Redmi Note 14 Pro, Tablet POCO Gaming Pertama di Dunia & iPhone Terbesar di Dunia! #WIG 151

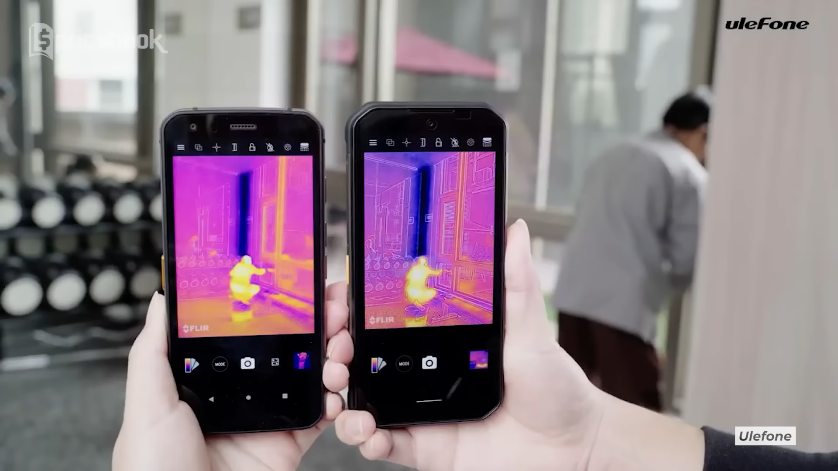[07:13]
Ulephone Armor 25T Pro menonjol dengan kamera thermal,
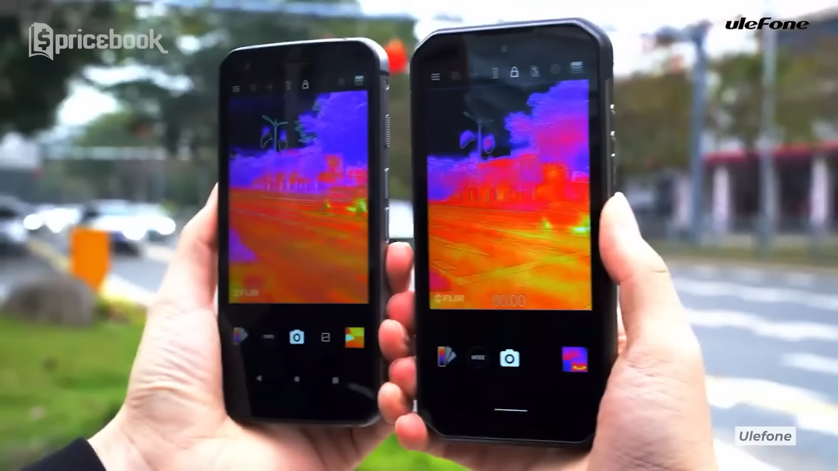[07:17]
thermal view di bagian belakang yang bisa mendeteksi tanda
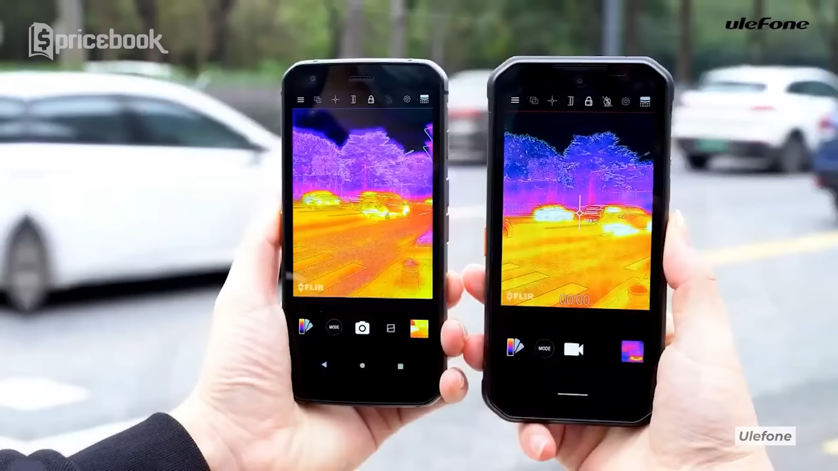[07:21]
panas mulai dari minus 20 derajat hingga 550 derajat Celcius.